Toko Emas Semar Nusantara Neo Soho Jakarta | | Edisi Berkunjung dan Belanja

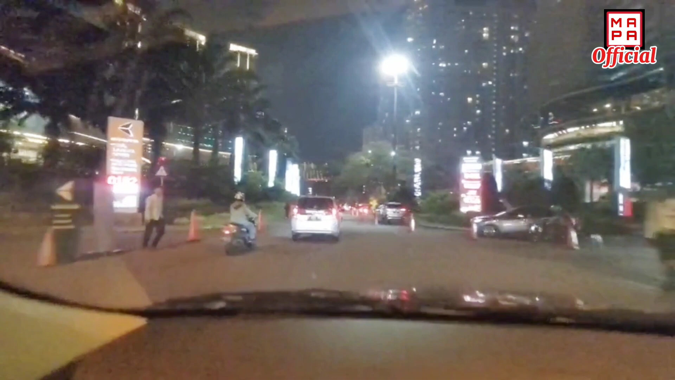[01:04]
yaitu di daerah Central Park Jakarta ya.
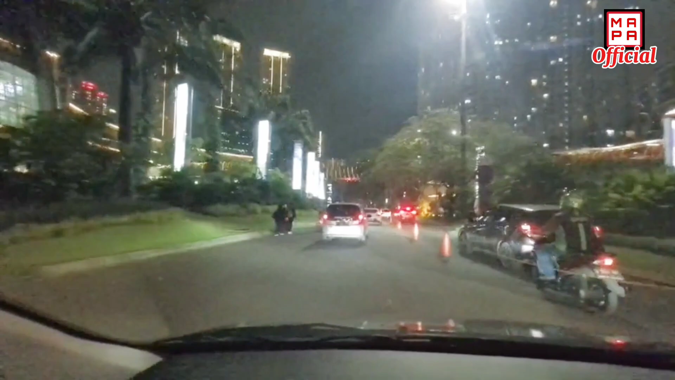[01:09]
Tepatnya saya lagi mau ke Neo Soho Podomoro City Mall.
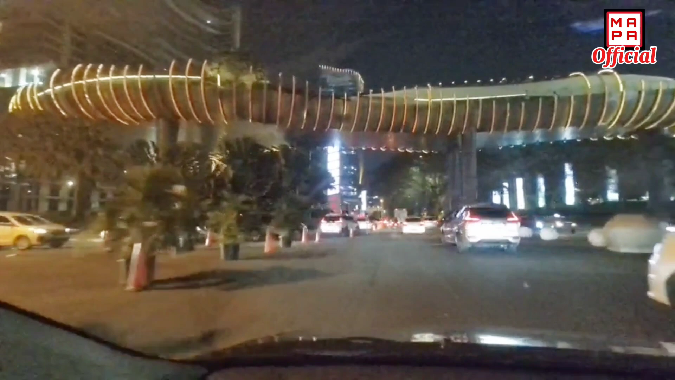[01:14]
Oke sobat, kita lanjut ya perjalanan kita menuju ke Neo Soho.
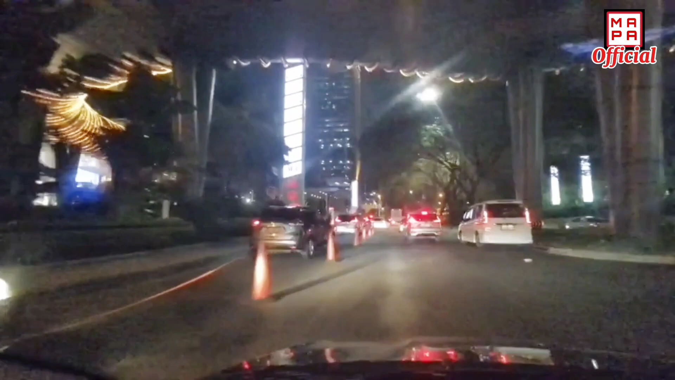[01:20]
Dan untuk saat ini pun saya sudah berada di area Central Park ya. Dan sebelah ini nih, depan ini sudah gedung Neo Soho Podomoro City Mall.
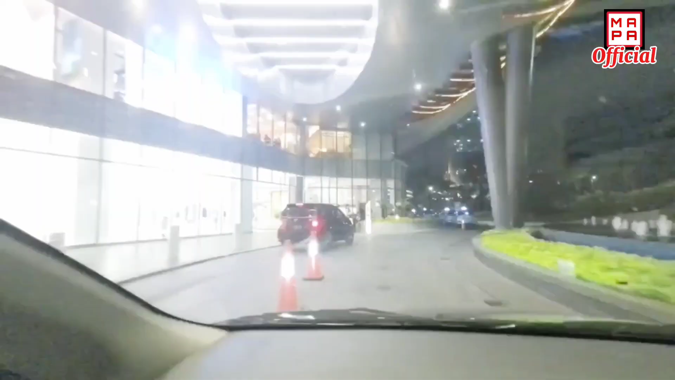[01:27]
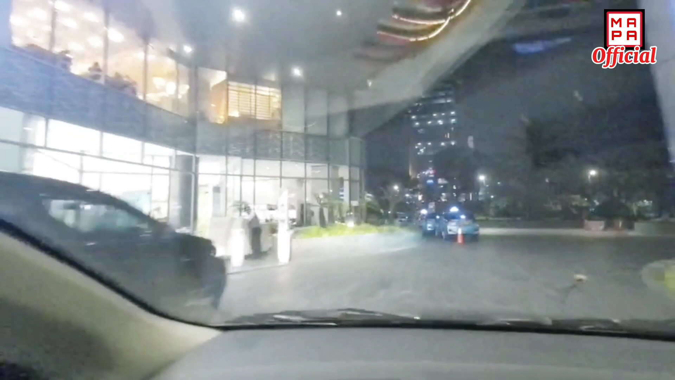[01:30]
Dan sebentar lagi kita sudah sampai di pintu masuk Podomoro City Mall ya.